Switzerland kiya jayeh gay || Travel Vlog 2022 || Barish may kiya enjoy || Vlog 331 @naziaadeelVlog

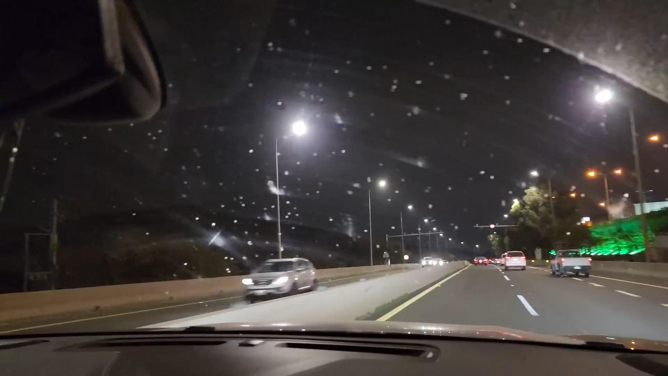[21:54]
हल्की हल्की बूंदा बांदी शुरू हो चुकी है ताइफ की, ये देखिए माशाल्लाह माशाल्लाह।